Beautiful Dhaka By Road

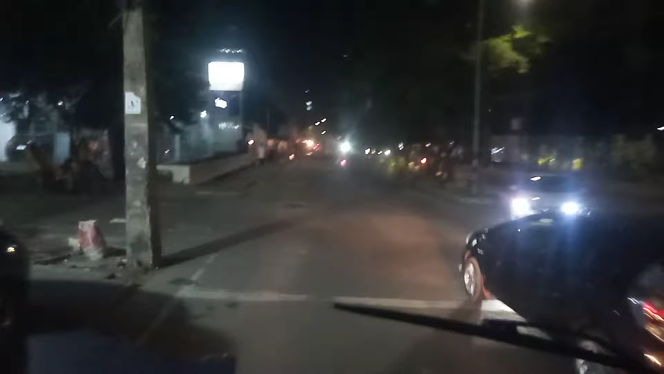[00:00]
Hello guys. Alhamdulillah. Assalamu alaikum. I hope you all guys are fine and wonderful
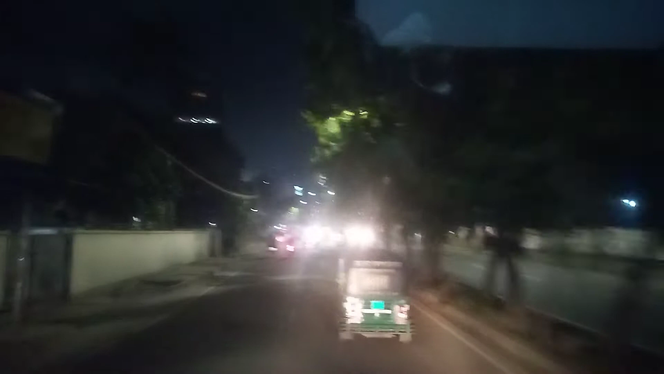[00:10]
within this COVID-19 situation. So now I'm sitting in front of a bus and I'm traveling through Gulshan 1, 2 up to Agarga. So within this road you may watch cancer hospital,
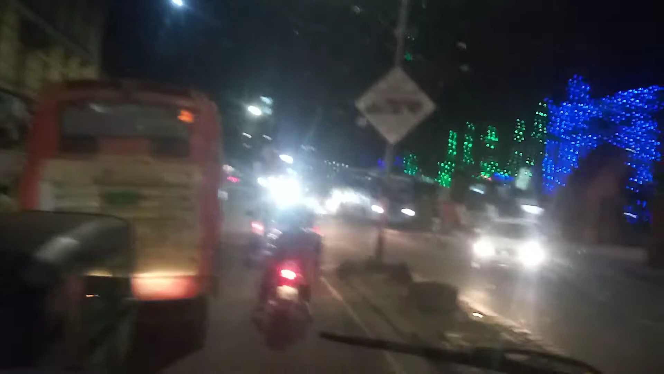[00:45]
like a big mox beside me,
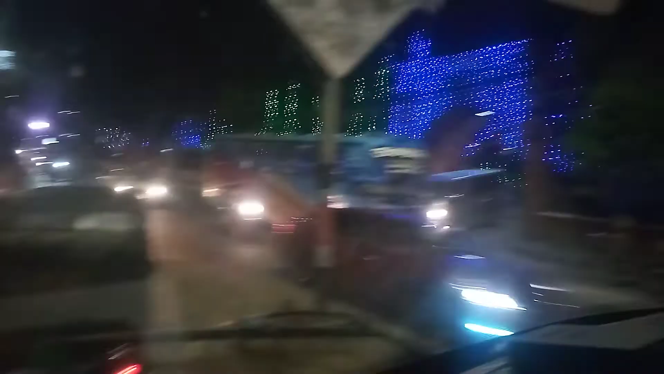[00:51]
and on my left, on my